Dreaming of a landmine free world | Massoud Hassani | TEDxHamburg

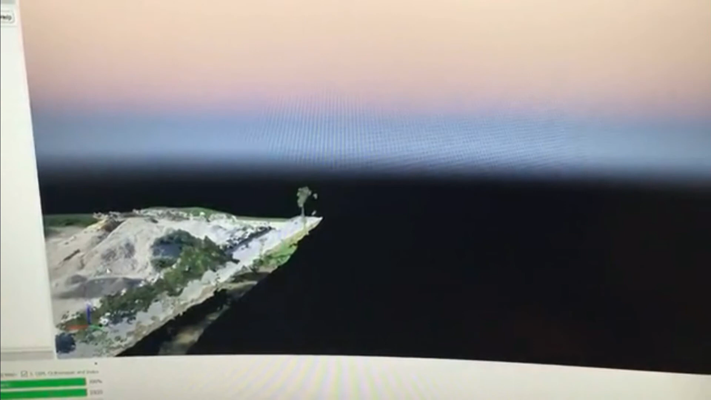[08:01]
So here, one of our colleagues is working on his computer to analyze this area. And then we go to the detection.